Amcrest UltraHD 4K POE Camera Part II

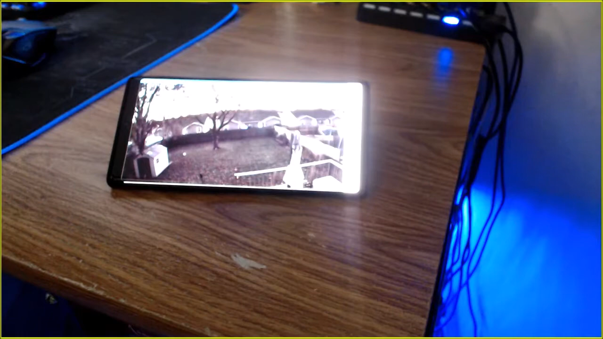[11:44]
it looks just as good as the one on the computer but I know it kind of glares out the camera that you're watching through trust me in person it's much brighter and not as
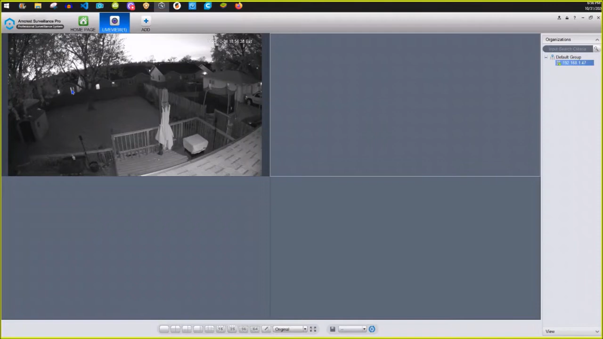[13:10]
and as you can see it's switched over to night mode there are no lights on my deck that's just that's just how bright it is up close and then that fence line back here I guess I didn't go over that earlier that's about 85 feet from the camera let's see if I can get the zoom to work here for me
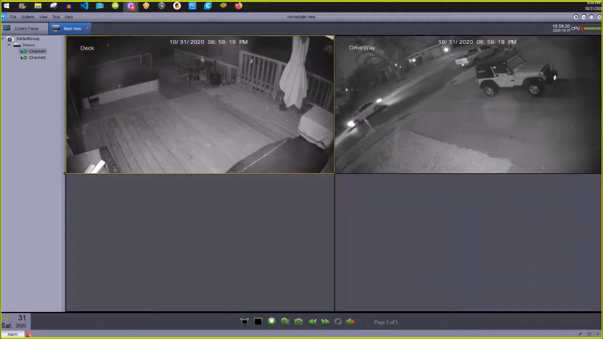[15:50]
over here this is my deck that's underneath where that top camera is up there let's see if I can zoom in on just him in my deck you could probably get a sunburn in the middle of the night with those two cameras lighting it up it is dark out there but it looks like between both cameras hitting on it
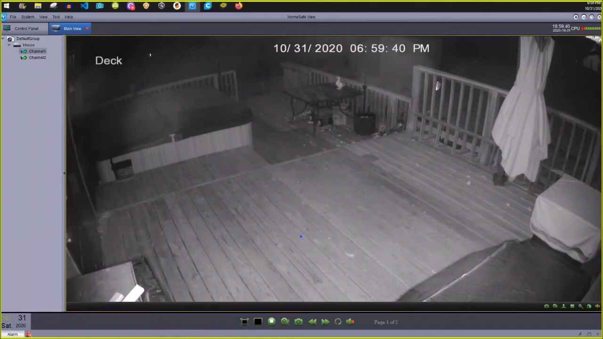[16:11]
it is quite bright and then this is out front apparently some trick or treaters are thinking about coming up my driveway anyway
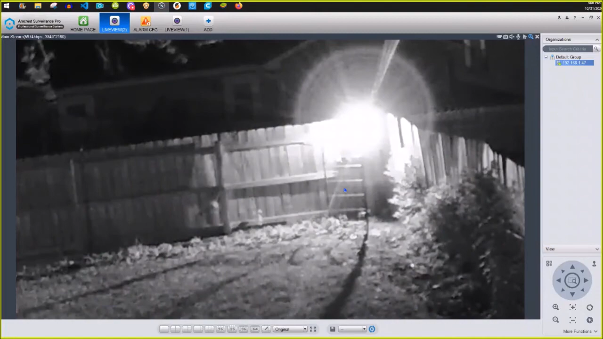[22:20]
I have a clematis that grows there in the summer. The rosebush is doing good. There's these shadows back here is what I was wanting to make sure. There's still a little bit over the lilac, but I can still see if my puppies are out there. Then my other camera goes out here across the front. I guess I can flip back to that real quick. Give me a second.
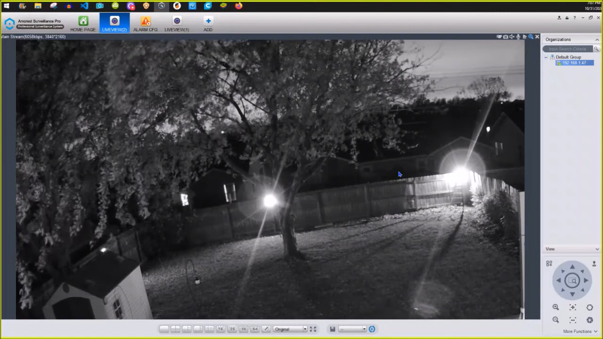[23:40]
Now, we know right in here there's some laundry. Things over here by the door. We'll go turn those lights off.